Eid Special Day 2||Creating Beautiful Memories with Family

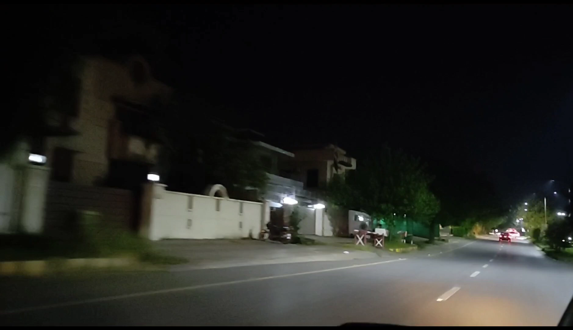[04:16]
अच्छा मैं आपको जो व्यू दिखाने वाली हूँ ना वो आप लोगों ने गौर से देखना है, इतना खूबसूरत व्यू दिखाऊंगी ना कि आपको मज़ा आ जाएगा।
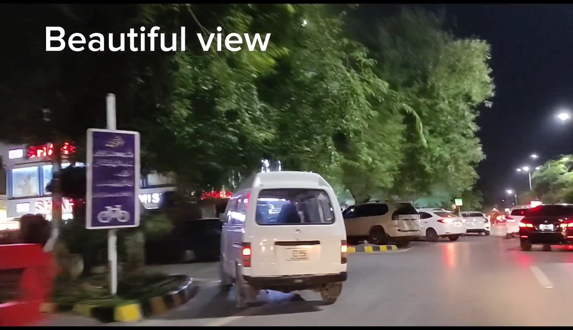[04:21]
ये देखें ये ट्री आपको नज़र आ रहा है ना, ये जैसे ही गुजरेगा ये देखें ऊपर मून है,